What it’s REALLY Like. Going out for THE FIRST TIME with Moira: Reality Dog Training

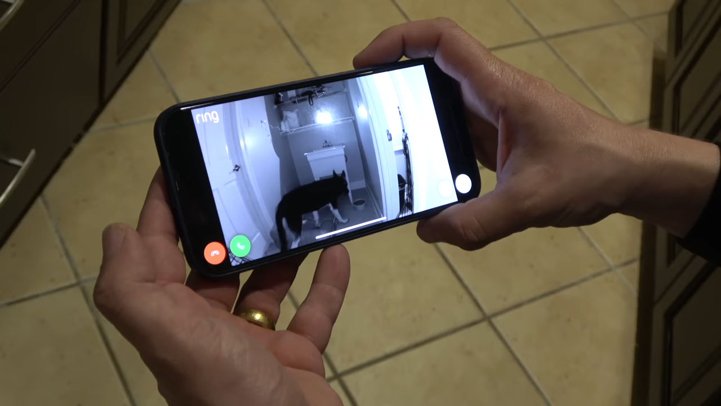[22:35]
It looks like she's finished eating and she's getting a little antsy as anticipated,
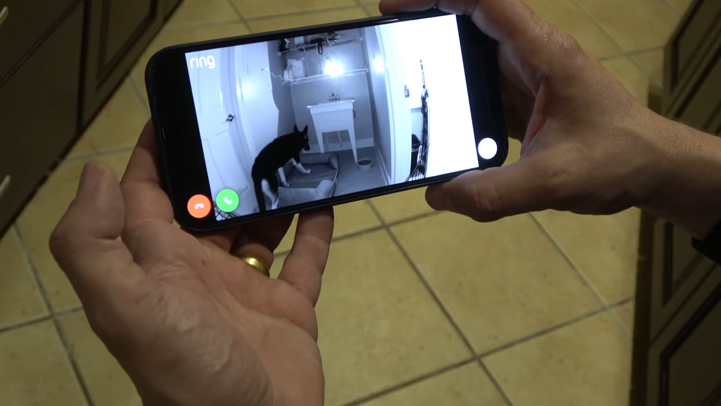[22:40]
but she's now taken a couple of naps in there, so I'm thinking that she will eventually settle.
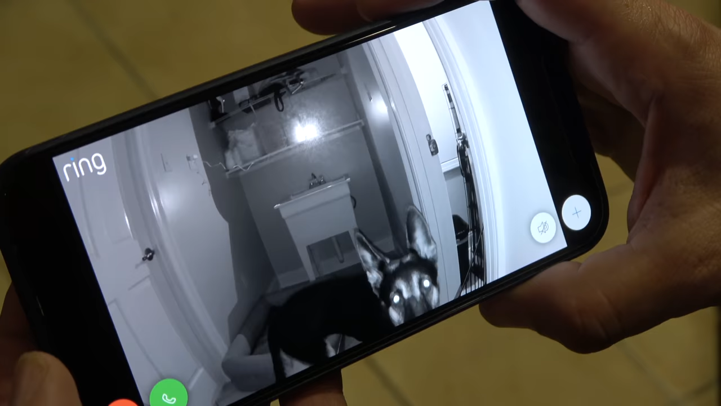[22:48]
I mean, she's got some anxiety, but it's nothing compared to the anxiety she had on the second night she was here, so.
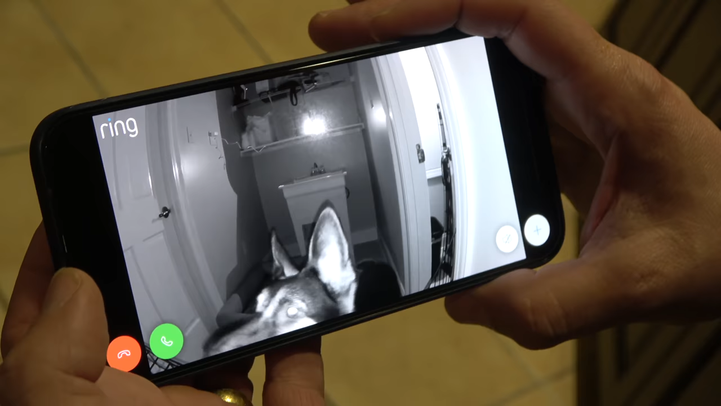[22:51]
Oh boy, she's discovered the camera.
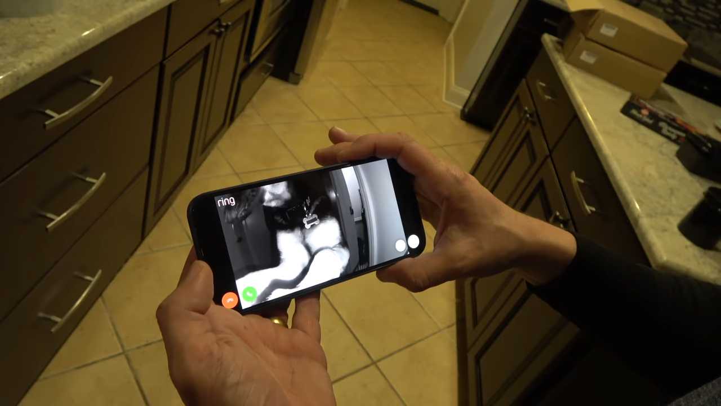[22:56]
My goodness. All right, still intact.
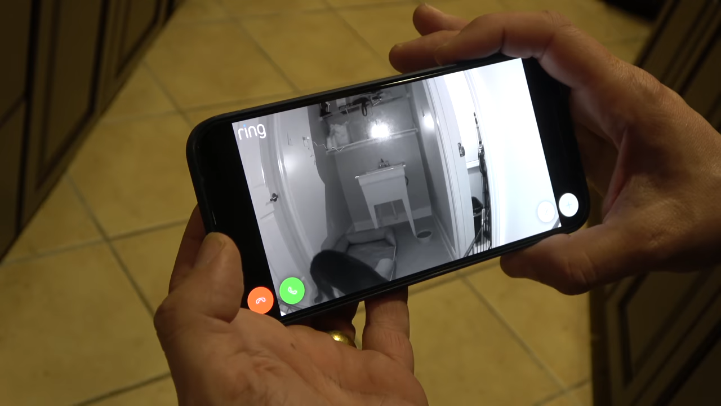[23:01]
We'll give her a minute and see how she does.
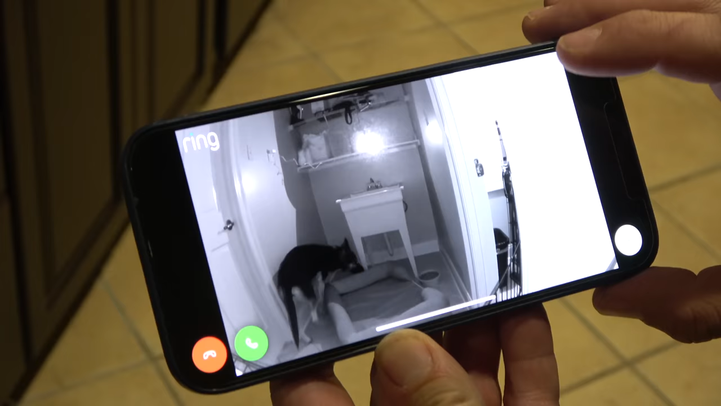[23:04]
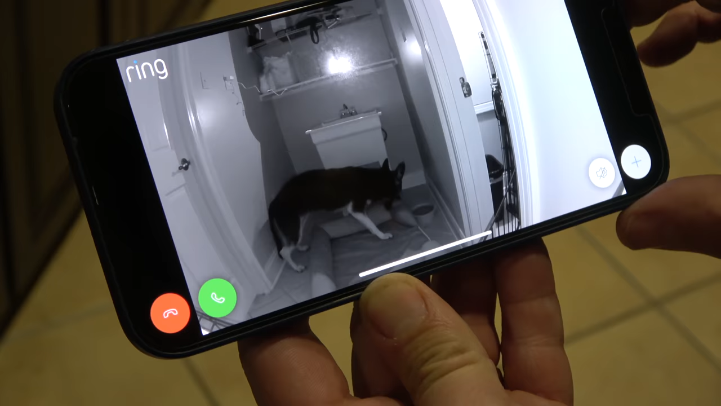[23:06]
Oh no. It's a new bed.
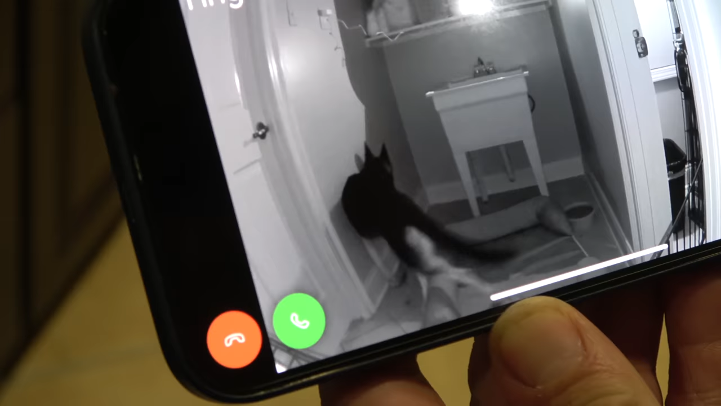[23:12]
I've been told she doesn't chew up her bed, so I'm gonna get in there and interrupt her if she tries that again. Moira, relax.
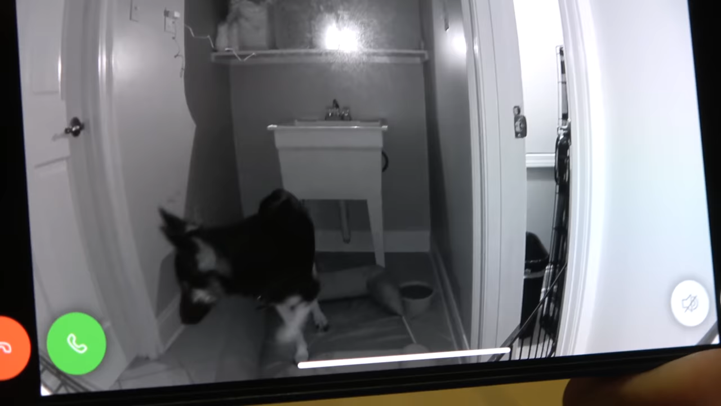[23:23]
I did. Can you relax?
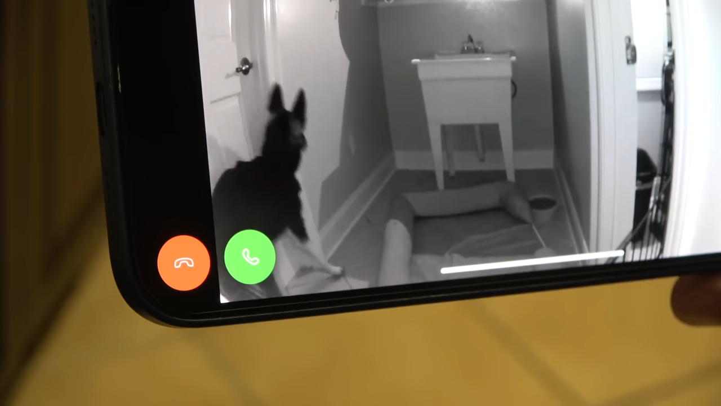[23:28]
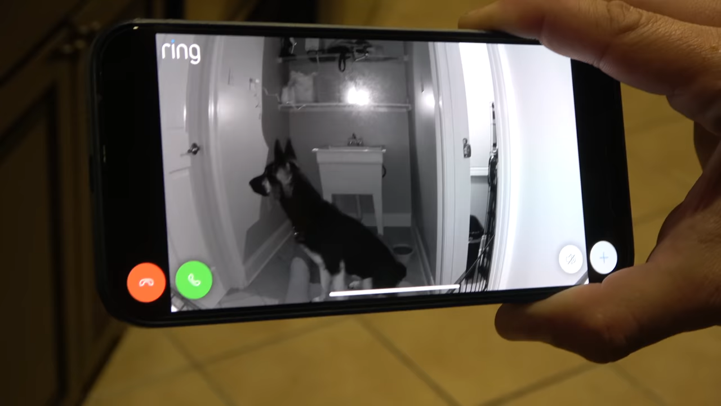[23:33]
Good girl. She seems to be making the connection that I'm trying to communicate something to her, doesn't she?